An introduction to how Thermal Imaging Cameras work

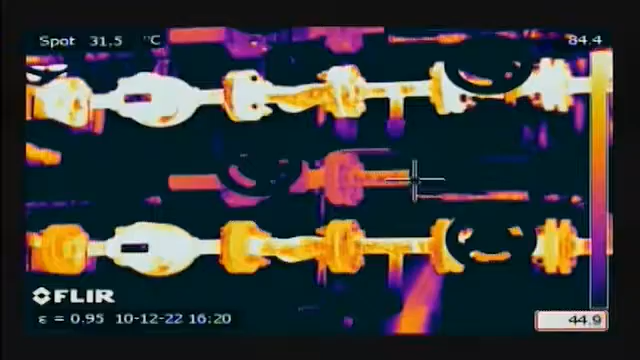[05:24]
On screen: spot 31.5°C
Through special calibration, some thermal imaging cameras are able to measure the temperature of the object. Thermal imaging is not the same as using night vision goggles.
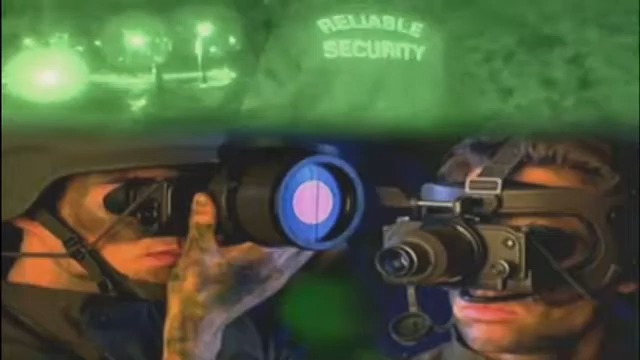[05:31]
No, night vision goggles amplify small amounts
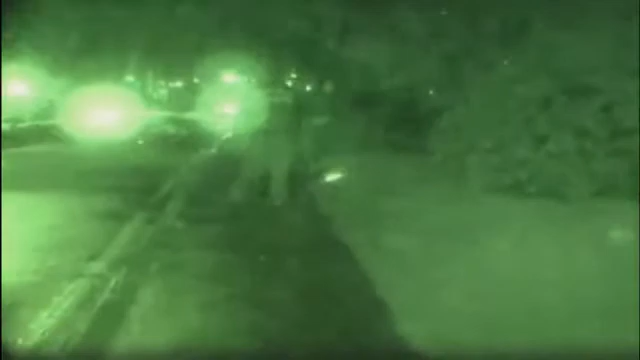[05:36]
of visible light so that objects can be seen at night.
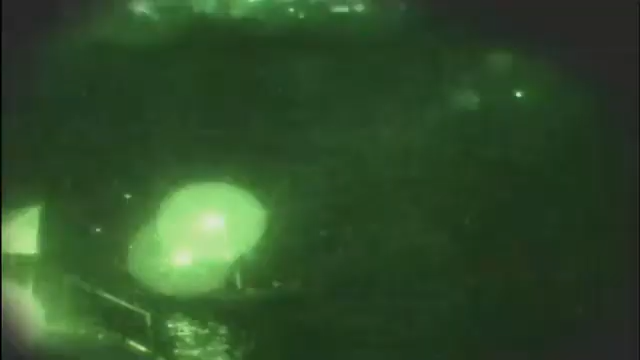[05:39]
They only work if at least some light, like moonlight or starlight, is present.
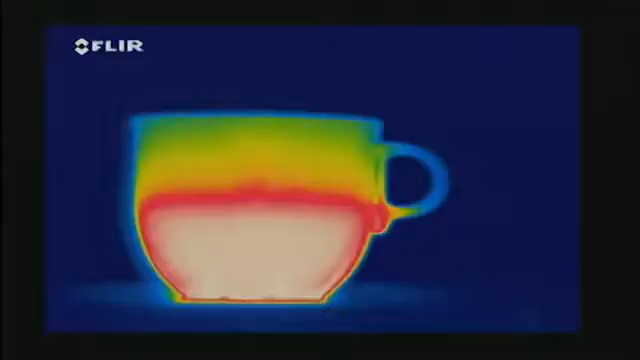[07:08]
Infrared thermography is the art of transforming an infrared image into a radiometric one,
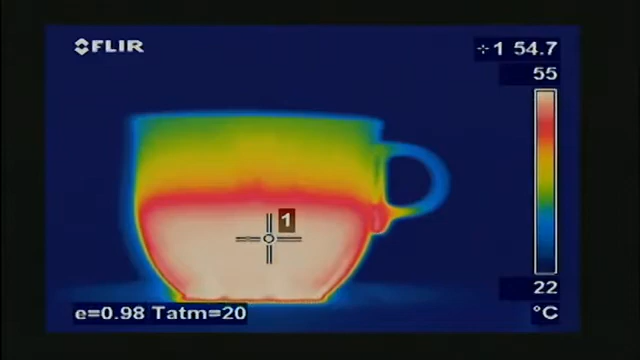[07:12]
On screen: scale top 55°C, scale bottom 22°C
which allows temperature values to be read from the image. To read correct temperatures, one important thing needs to be taken into account, and that's a factor known as emissivity.
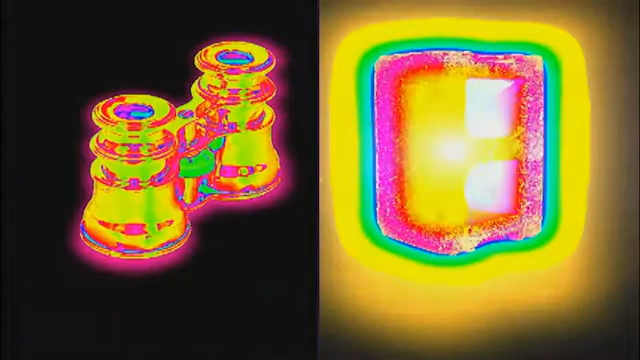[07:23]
Emissivity is the efficiency with which an object emits infrared radiation. This is highly dependent on material properties.
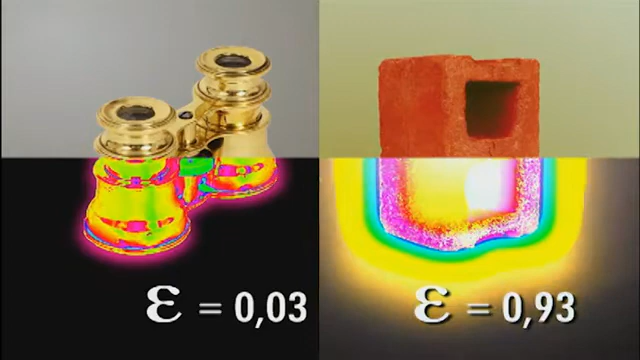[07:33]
It's important that you set the camera to the correct emissivity, or you'll measure the wrong temperatures.
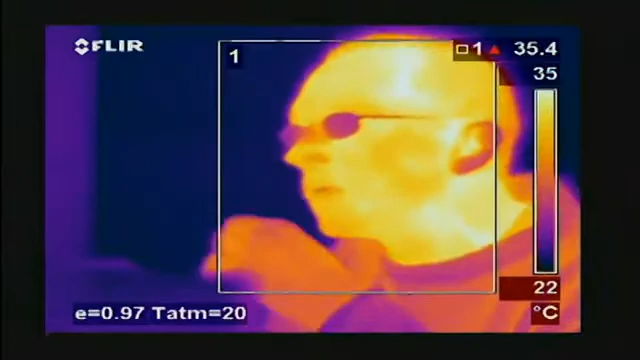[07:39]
On screen: max 35.4°C, scale top 35°C, scale bottom 22°C
If we look at a man and bring the emissivity down, the temperatures we measure will rise drastically.
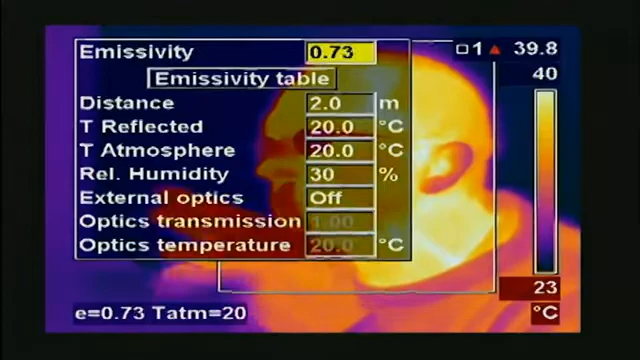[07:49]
On screen: scale bottom 23°C
Not only is this true for human beings, but it's true for other materials too.
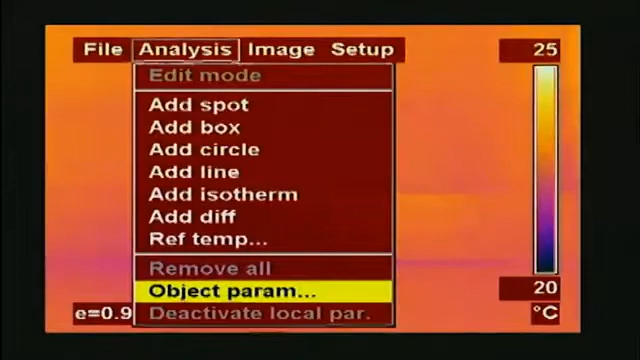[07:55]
On screen: scale top 25°C, scale bottom 20°C
It's extremely important to set the camera to the correct emissivity.
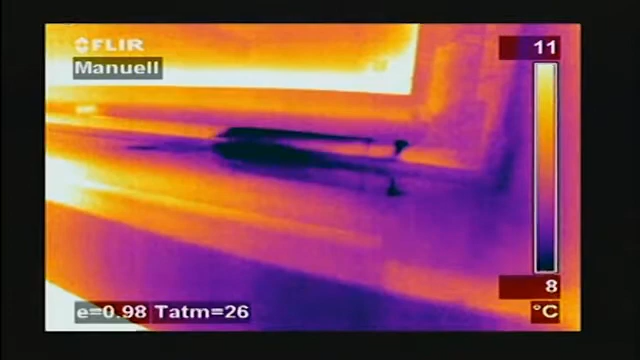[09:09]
On screen: scale top 11°C, scale bottom 8°C
Thermal imaging is used to detect heat loss in buildings,
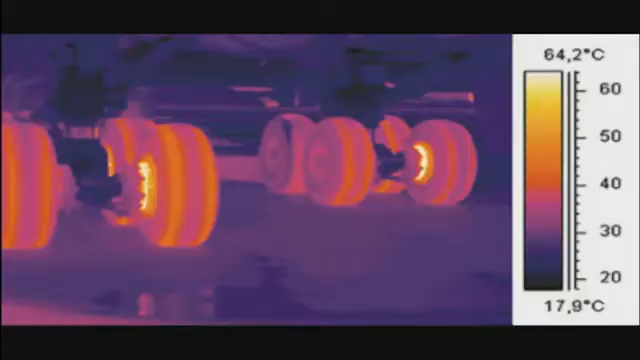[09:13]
On screen: scale top 64.2°C, scale bottom 17.9°C
to test for stress and faults in mechanical and electrical systems, and to monitor pollution.